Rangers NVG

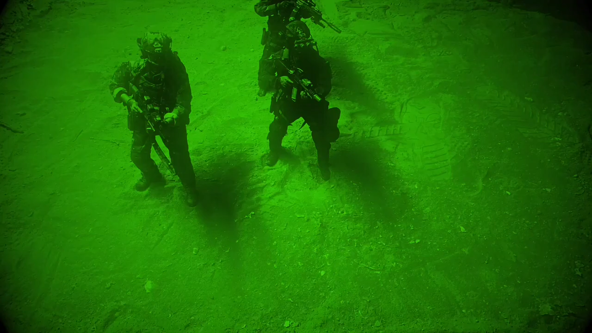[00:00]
there's a tree. You're looking right at it.
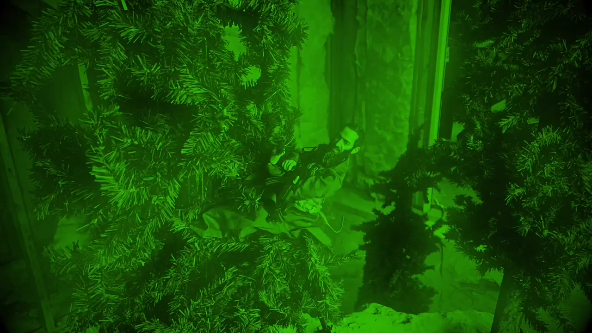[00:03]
He's up on top. Oh, I see him. Yep. Shot him out of the tree. Oh, that's too bad.